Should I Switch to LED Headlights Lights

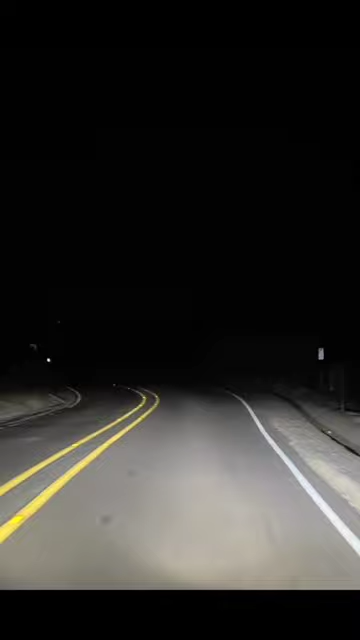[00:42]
Here's the high beams and it's like daylight. This looks really good. Back to low beams.